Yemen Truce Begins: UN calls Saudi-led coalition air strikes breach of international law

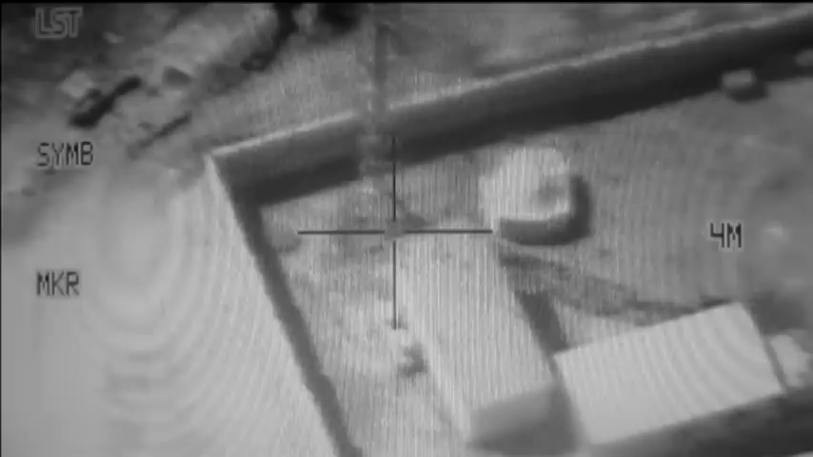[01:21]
The airstrikes targeted the bases of Houthi leaders across Sada and Haja
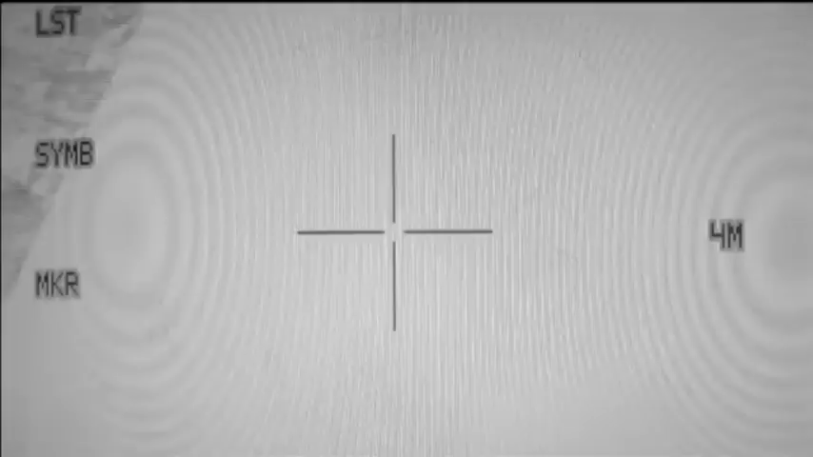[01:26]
provinces as well as hitting the group's tanks and other military vehicles.